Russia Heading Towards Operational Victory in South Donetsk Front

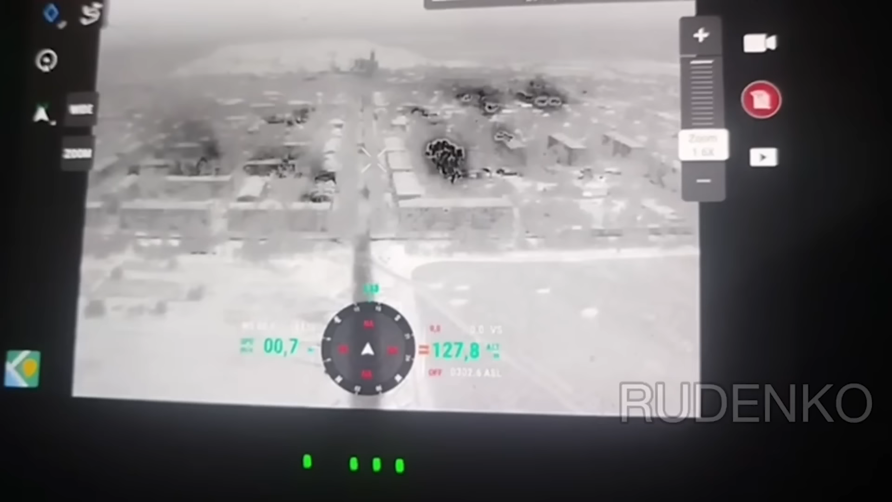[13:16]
as Russian artillery batteries bombarded the enemy's trunk points.
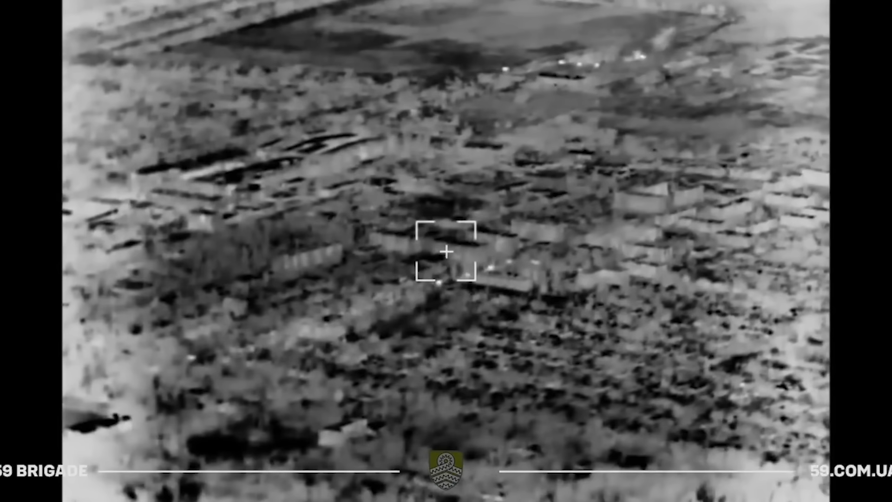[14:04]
A total of 16 armored vehicles deploying at once. This goes to show the complete lack of minefields in that sector.
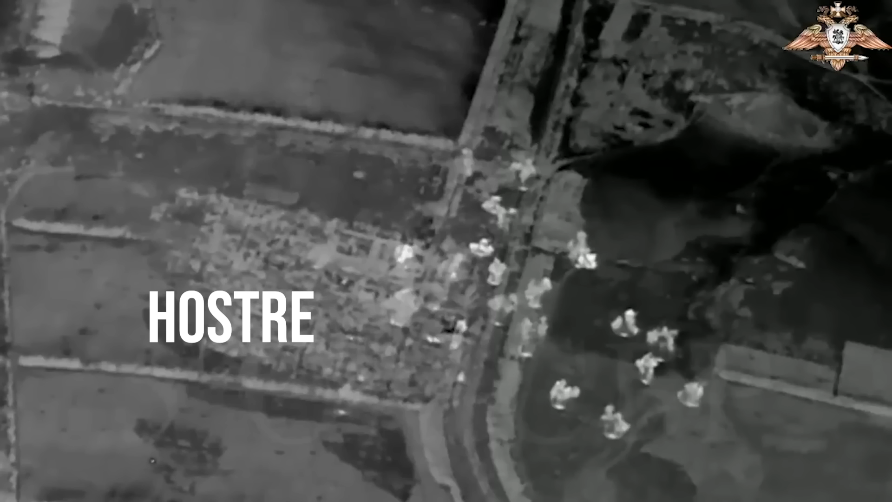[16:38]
which the artillery also shelled right before the assault. Once again, this goes to show the inter-arm coordination of Russian armed forces.
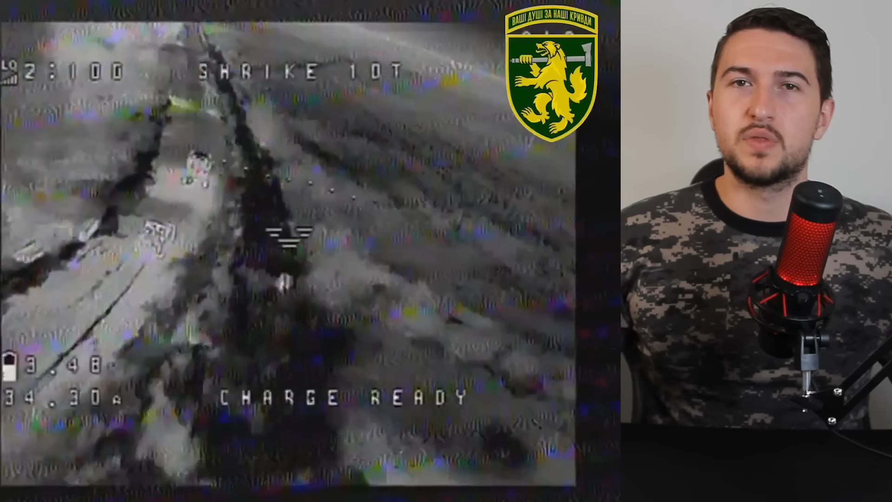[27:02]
At that point, the front was moving so fast that some Russian storm detachments advanced with any wheeled vehicle they could get their hands on, like these buggies and pickup trucks.
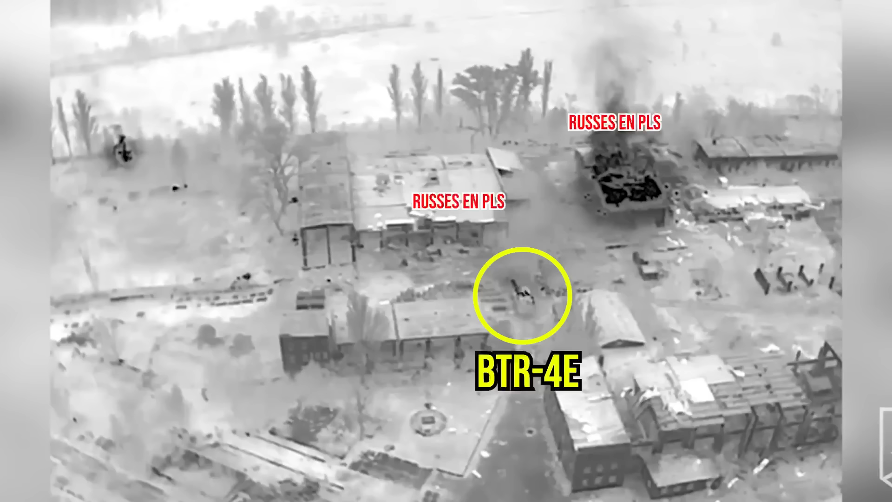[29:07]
That's when they were obliterated by Ukrainian BTR-4E during a fire mission at night.
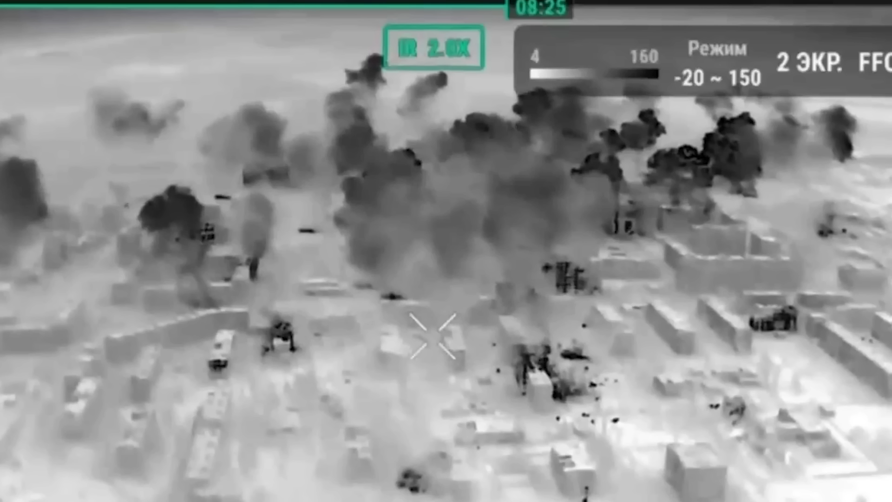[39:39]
all the while being covered by a very dense artillery barrage that was suppressing any safe withdrawal for the Ukrainians.